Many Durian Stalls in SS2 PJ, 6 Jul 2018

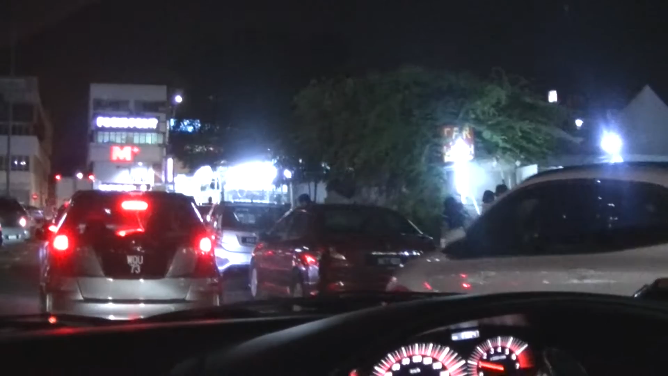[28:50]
This kid hitting my head. Not late. Oh, there's a parking. Huh? You want to walk there? It's very far away. I think. I'm not sure. Very. This is SS2. It's a square of fuckery.
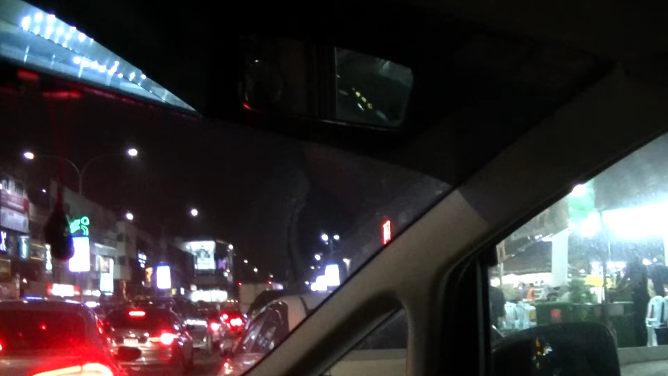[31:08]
Hey, how come this place I've never seen before? We haven't made one round yet.
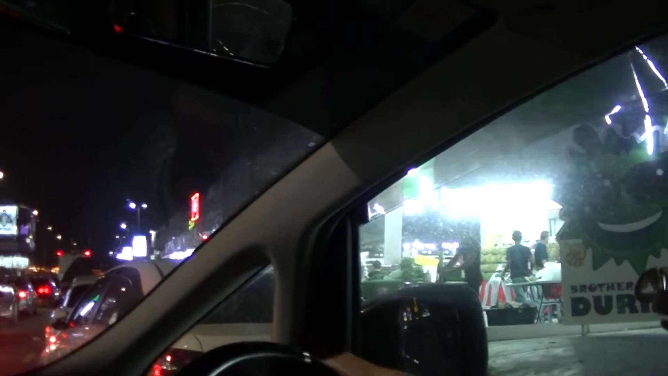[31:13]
Going to. So many durians, man. Chilaka. Hello, eh. KL people must be huffed. Ask to go Penang and... Penang no space for human beings. Hey, not gonna go there anymore. Hakao.
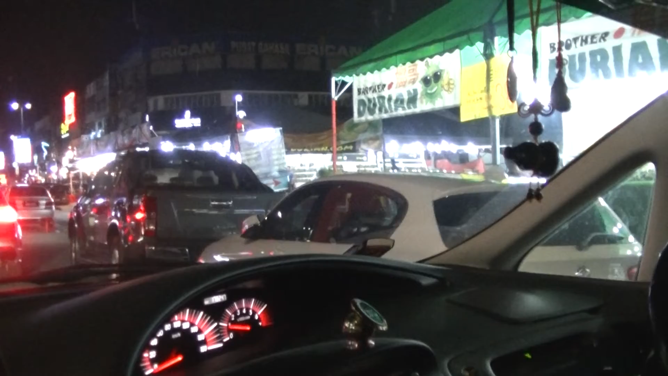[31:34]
Which one? The steep. Oh, that one. What la? Go ahead. We could have lost our lives. Ha! Could have circled the island.
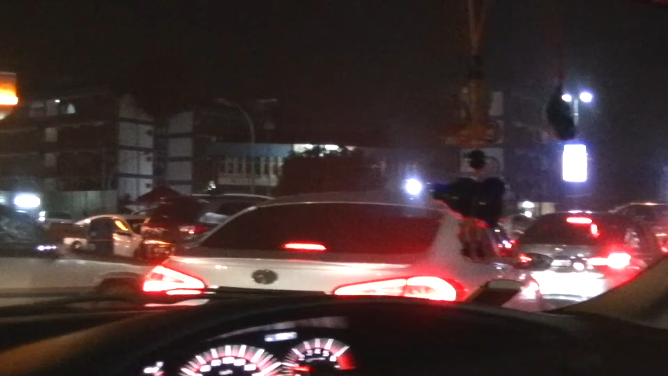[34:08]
So, what to do? Turn left ah? Oh, this is a one-way street, am I?
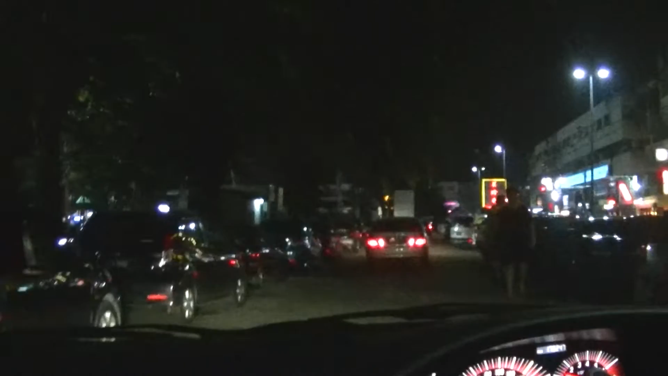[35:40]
Where? I mean, so dark. I would. Hard to put on, huh? And go. It's next to the